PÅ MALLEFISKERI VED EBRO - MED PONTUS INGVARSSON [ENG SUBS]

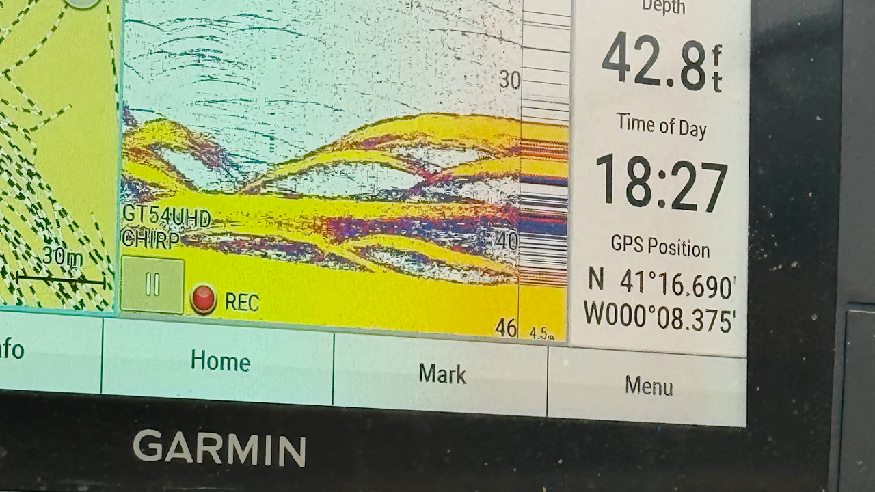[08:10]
On screen: depth 42.8 ft
We see a lot of fish, but it's sitting slightly above the bottom, a few feet off it. So we're going to try to present the baits a little bit higher up in the water.
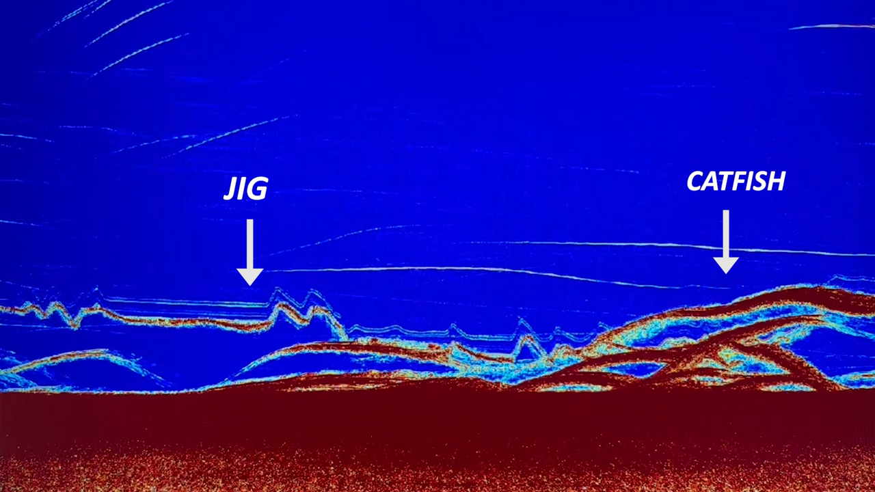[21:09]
man kan se på skærmen her, og de er dernede, som du kan se. Det er bare med, at nu får jeg tjekket ned lige over en. Den står lige over bunden.